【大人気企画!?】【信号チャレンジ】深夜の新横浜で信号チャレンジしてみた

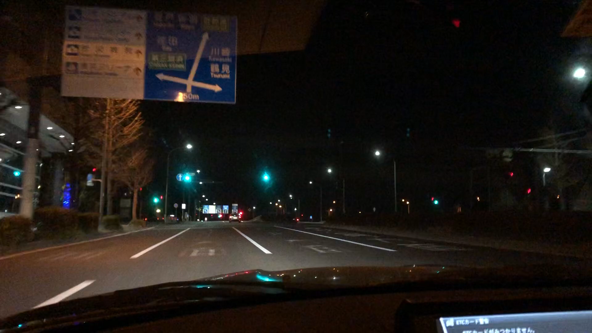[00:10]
いいよいいよMCいいよPKいいよいいよMCいい?MCいいよやべ、間違ったえ、結構調子よくない?信号チャレンジすごいすごいすごい信号チャレンジいいじゃん完璧じゃない?そうそうミンミと一緒に信号チャレンジあ、結構行けるもんだねねじゃあこちらは今どこですか?
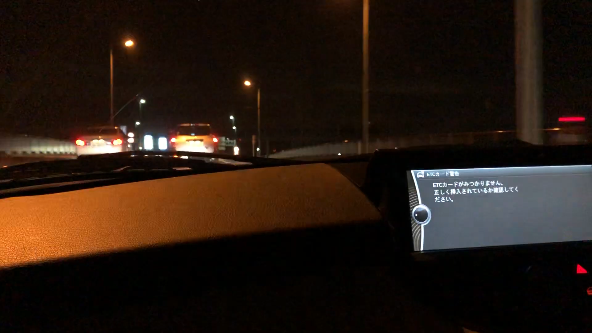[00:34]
新横浜ですね新横浜の横浜国際競技場?日産スタジアム日産スタジアムかこれね、赤信号信号チャレンジとはいえど安全点で行きますからねあ、当たりもいいじゃないですかしかもこれ、道間違えた疑惑が出てきた何?だってこれ、北新横浜でしょ道間違えてる疑惑がある道間違えてますねで、
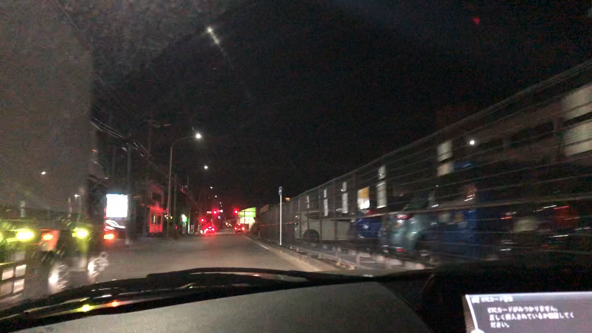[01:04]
これでゆっくりスピード落として進行チャレンジを突破するっていう方ねそう、行けるか?行けるか、これは奇跡素晴らしいこれはかなりのドラテクを見せつけてるぞこれね、道間違えてますね道間違えてる?いやー、あのー、聞き道間違えましたよ、これはこれ、かなりまずいですねいや、でも、あのー、今、信号チャレンジ中だからこれを何とか突破したで、
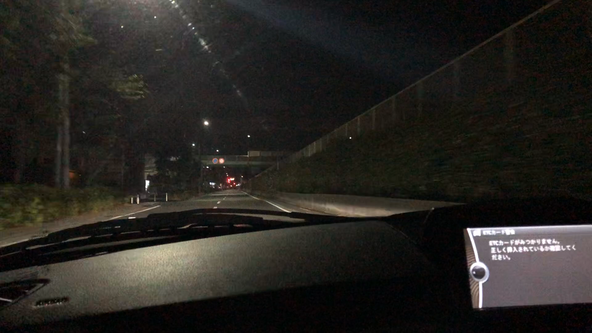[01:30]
なんとか、起動申請する俺ならできるI can do it!で、ここで、またスピード落としてアジャスティング信号直する頼むあー、終わったか?やばい!終わったー!あー、終わったー!